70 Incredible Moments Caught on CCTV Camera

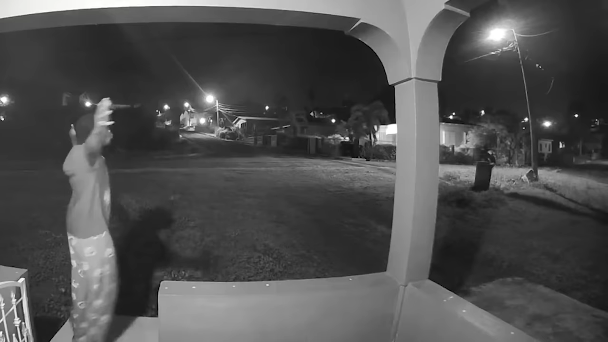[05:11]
when you realize you were destined for NBA stardom, but it was a little too late.